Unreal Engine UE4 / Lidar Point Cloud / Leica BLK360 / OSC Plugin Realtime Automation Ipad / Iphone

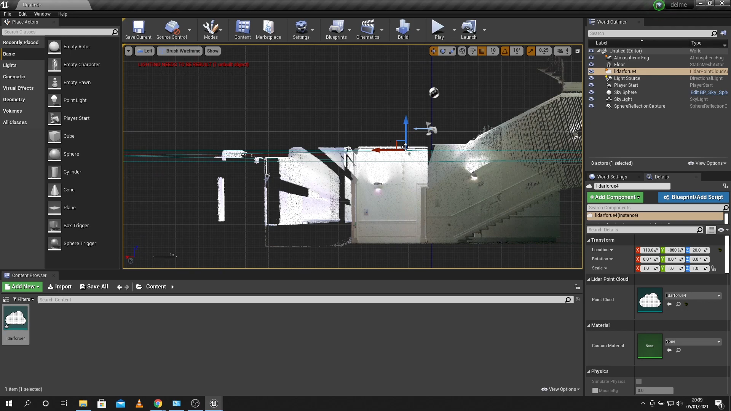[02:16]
key there just to move this up and try to put it somewhere in the middle
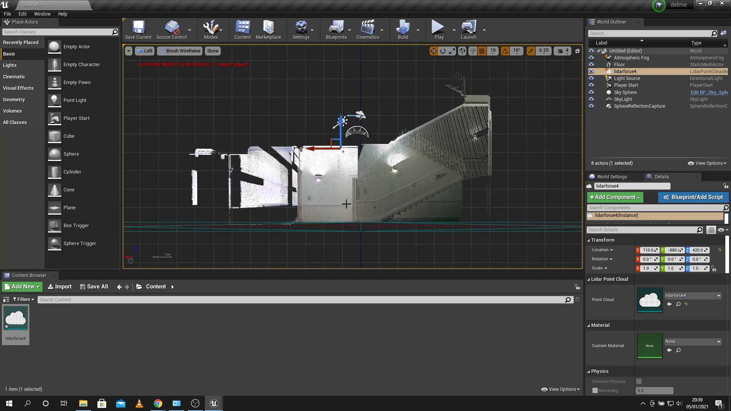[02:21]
and just check it with the perspective and again this wasn't
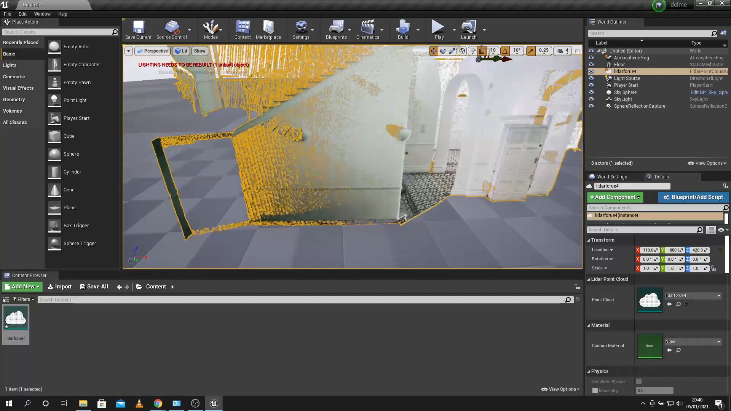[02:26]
a great scan this is just a corridor of where i work and it was
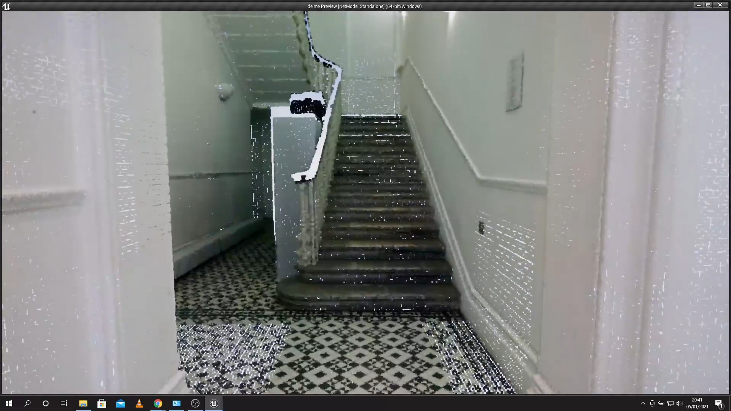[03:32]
point cloud come to life and again don't don't judge the scan on this it's not perfect but it was quick and it's relatively detailed and i'm just using the wasd keys and the mouse here to
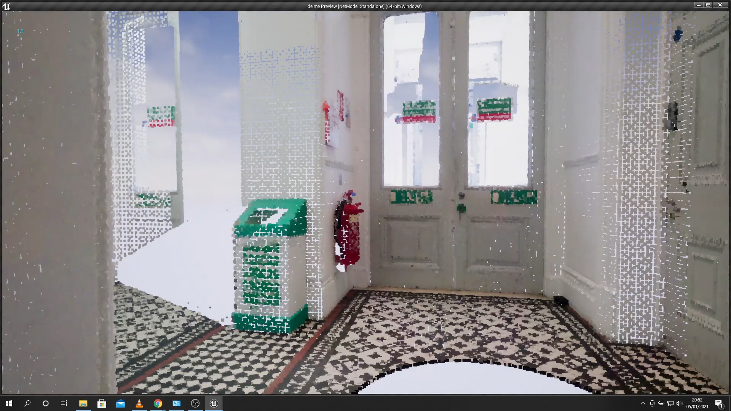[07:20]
okay so it starts off with one every time i'm tapping it that's increasing and we can see
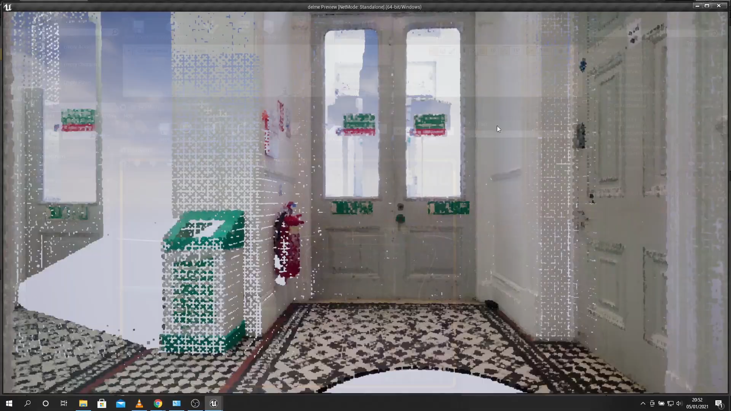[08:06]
play so there's a k key reducing the point cloud
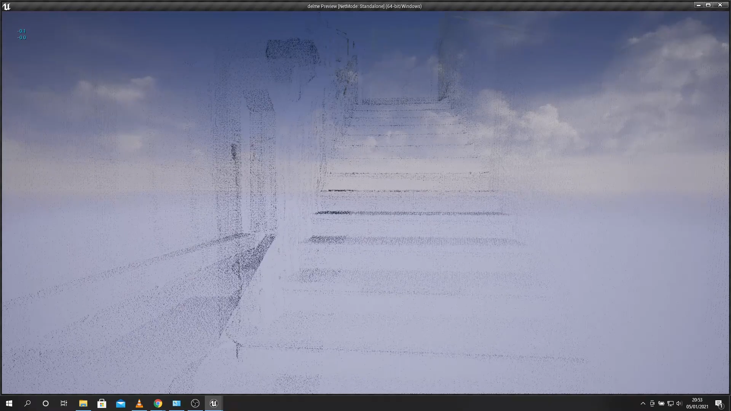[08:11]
and there's l key increasing the point cloud so what i'm going to show you now is the osc plugin in
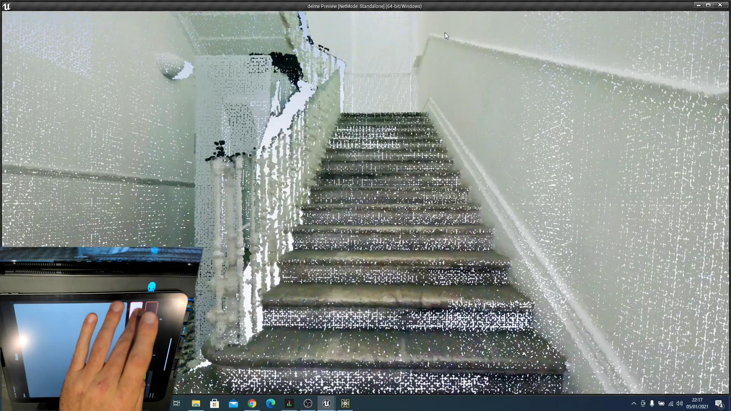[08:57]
a slider where i've set the point cloud between one and
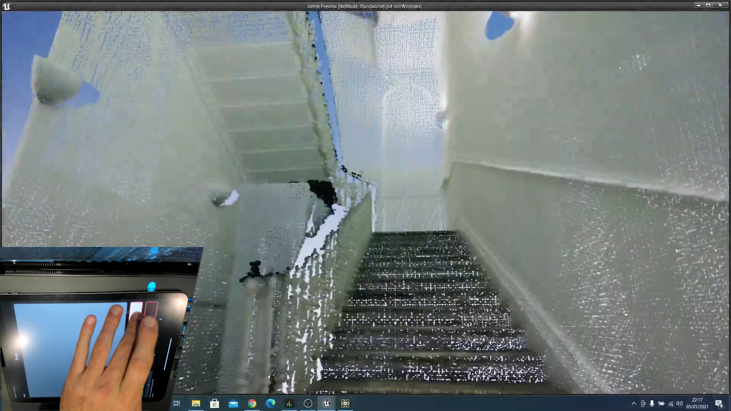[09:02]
zero and we can fade that in in in real time and
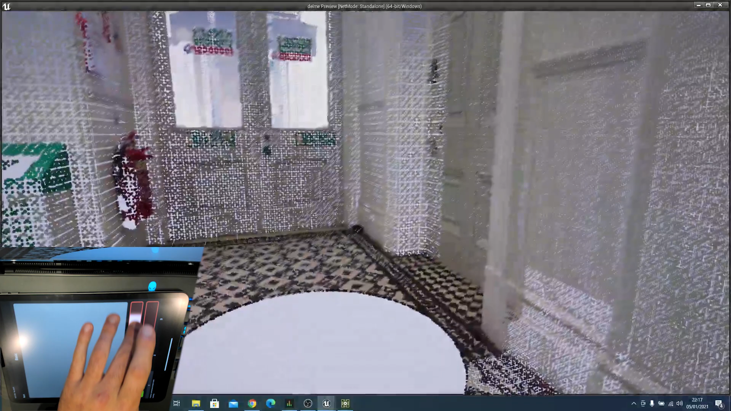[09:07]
i've also assigned these three buttons to be the different color sources this one's elevation
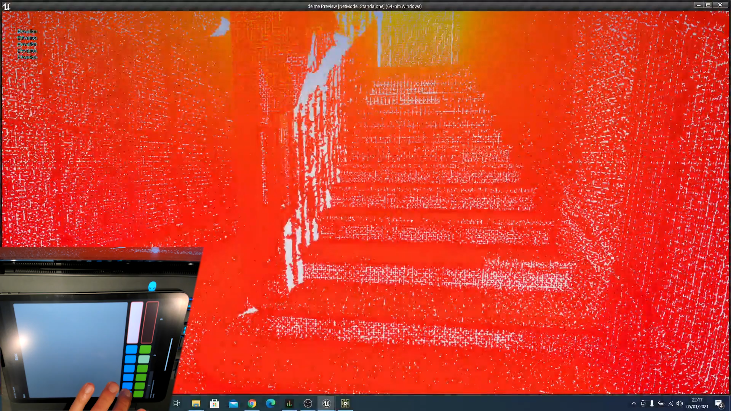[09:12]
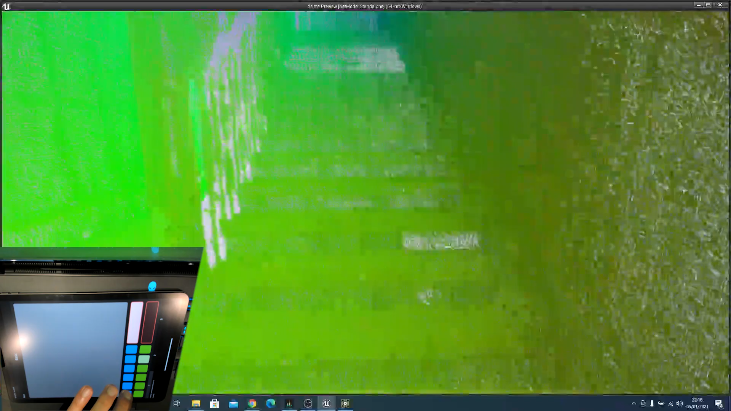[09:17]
i think this one's position and that's just the standard data and then again you've got the slider there so just a
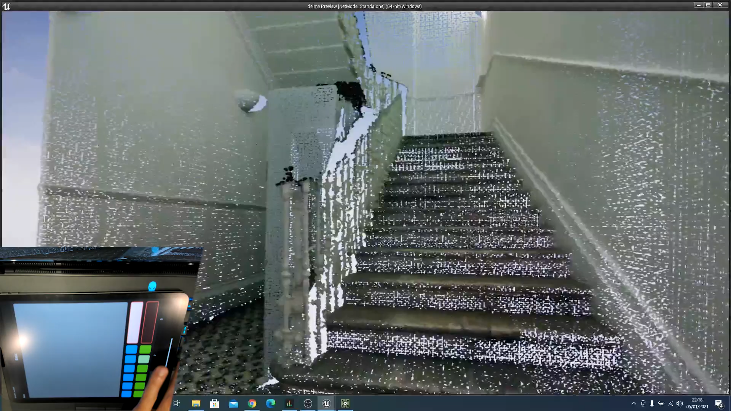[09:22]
cool little way of um sort of altering the parameters in real time using the
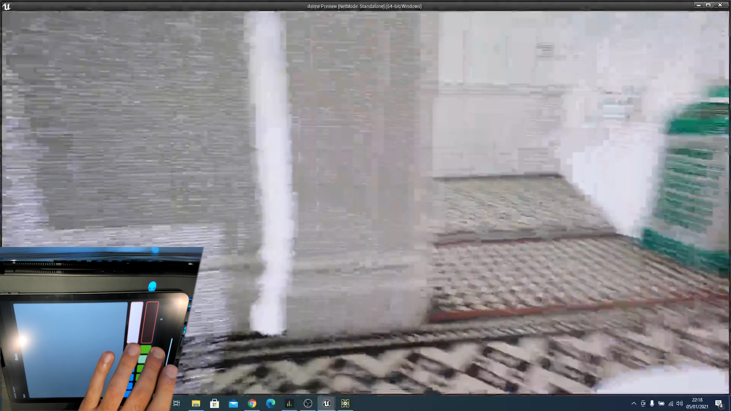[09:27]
it's a free osc app off the app store and again if anyone wants me
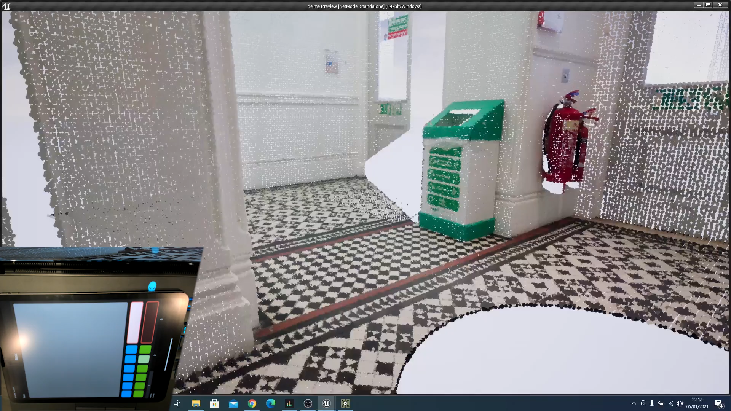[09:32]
to elaborate on this in a future tutorial i'm happy to do so there is some
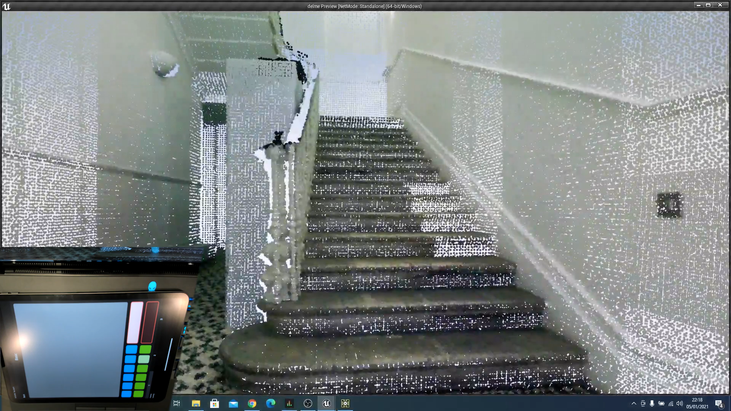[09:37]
excellent resources out there for how to set up this plugin and i will put them in the links here and reference the
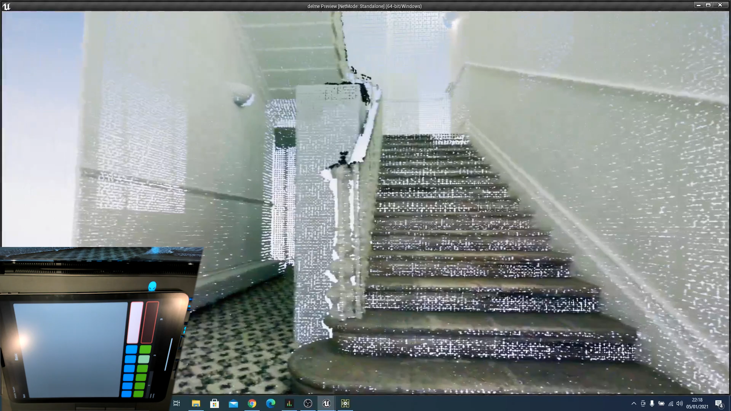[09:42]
people that i've copied and then i can go over some of the ipad configuration and again the
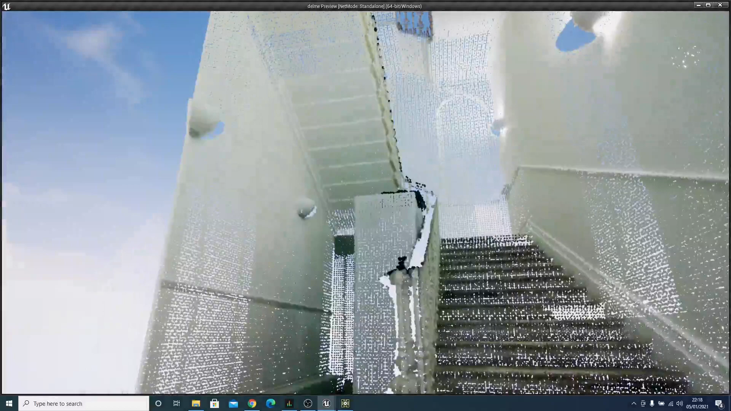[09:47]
settings used for this point cloud but anyway if you enjoyed that and you want to see future stuff showing the